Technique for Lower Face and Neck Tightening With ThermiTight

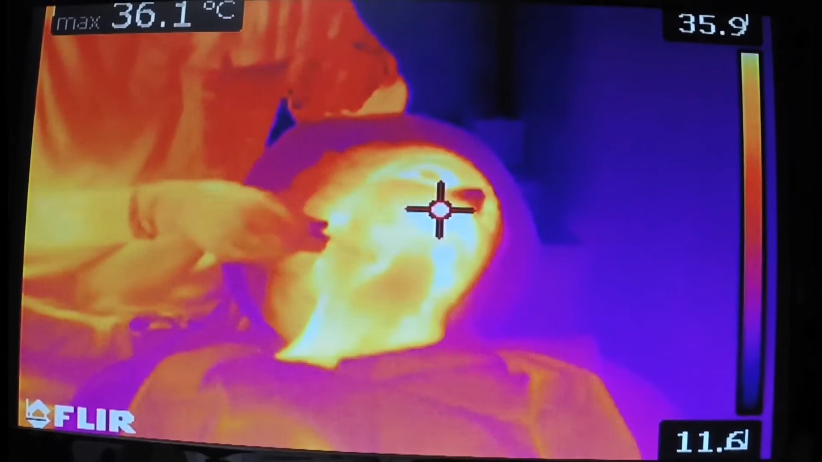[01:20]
On screen: max 36.1°C
As you can see on this screen, we've begun to start the procedure from the right lateral neck.
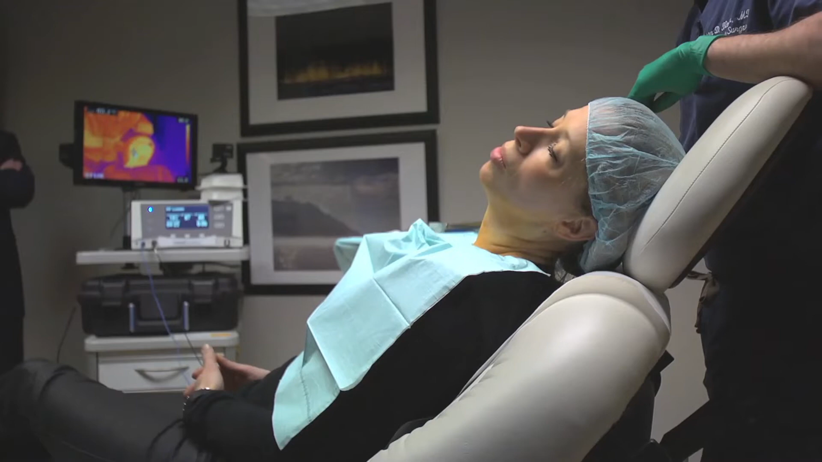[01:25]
There is a crosshairs that shows up on the FLIR screen,
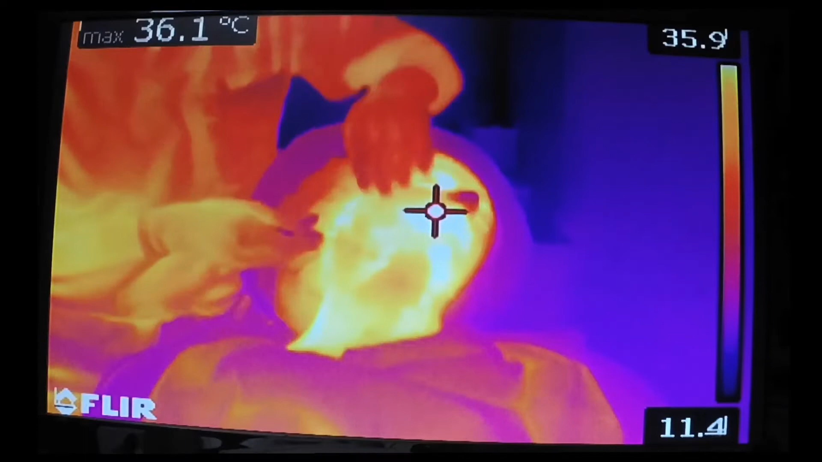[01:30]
On screen: max 36.1°C
as you can see, which measures the temperature of the neck at about four times per second.
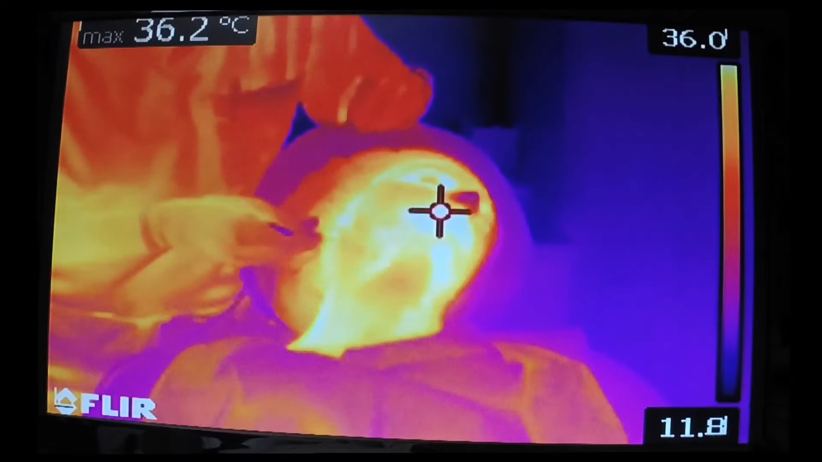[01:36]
On screen: max 36.2°C
This crosshair flies to the hottest part in the neck. During the procedure, we're actually trying to heat the fibroceptile network underneath the skin up to around 65 to 70 degrees Celsius deep. That temperature allows us to both contract the
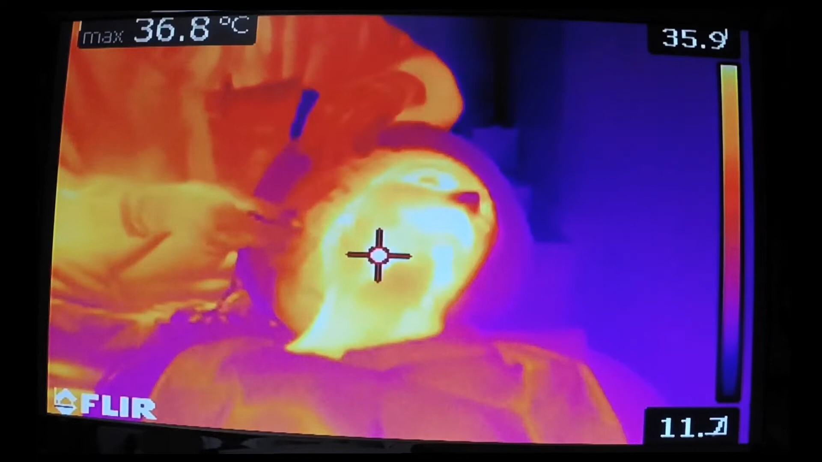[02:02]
On screen: max 36.8°C
fibroceptile network through neocollagenesis and the production of new collagen,
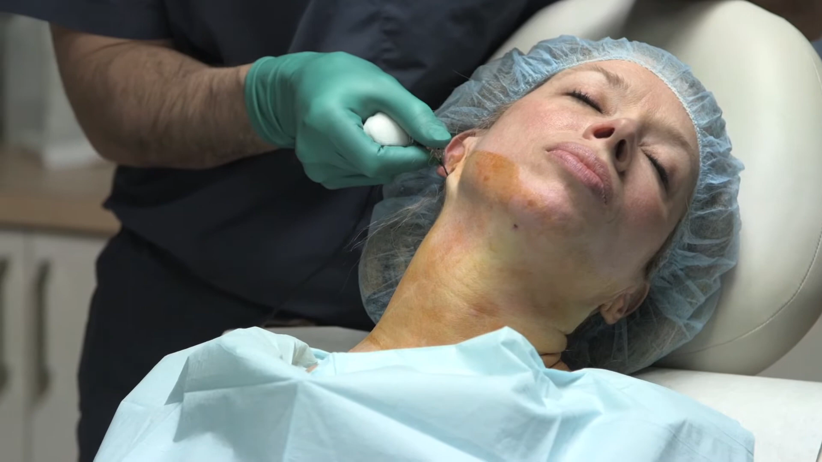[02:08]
as well as melt some of the subcutaneous fat.
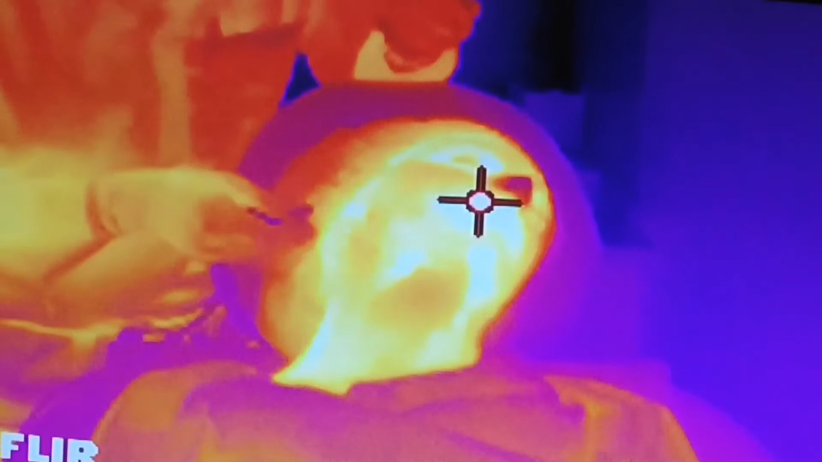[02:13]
During the procedure, you can see we are simultaneously looking at the FLIR camera image, as well as looking at the neck to see how the
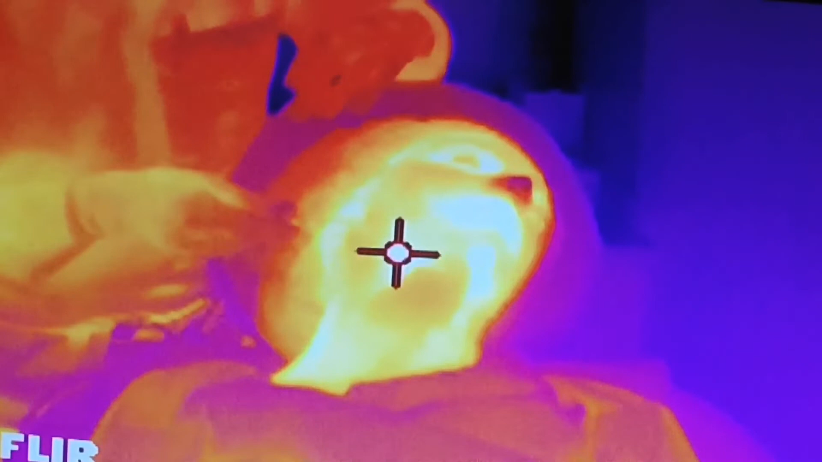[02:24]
skin and soft tissue is responding during the procedure.
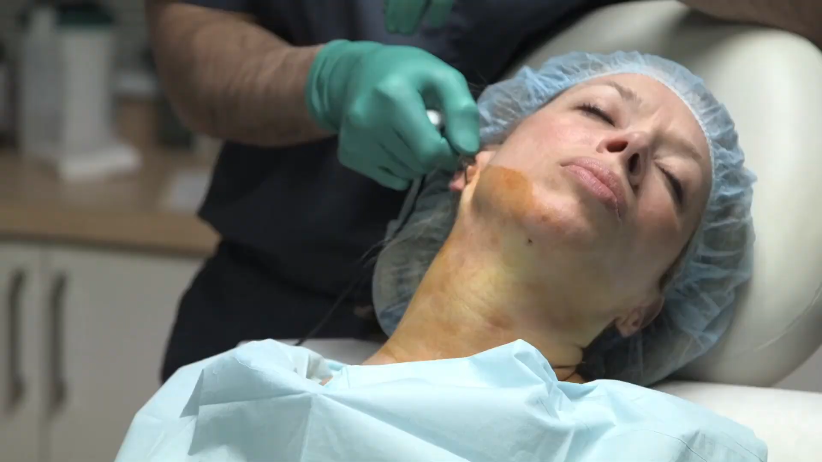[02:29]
For each of the passes, the probe is advanced at the farthest point into
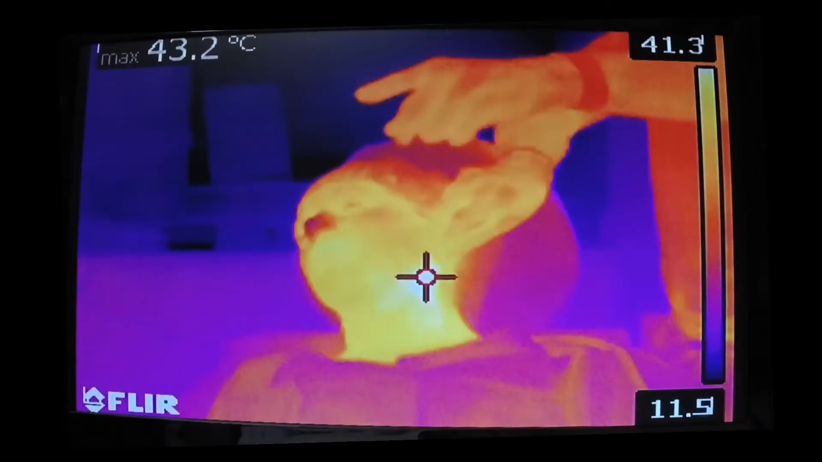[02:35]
On screen: max 43.2°C
the neck and slowly retracted at about a three to five second interval.
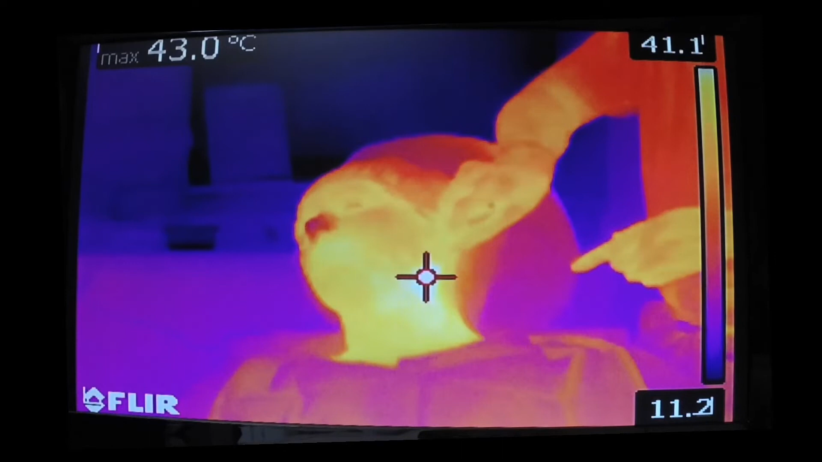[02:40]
On screen: max 43.0°C
On this side of the neck, you can see that the max temperature of the skin is now about 42.8 degrees Celsius.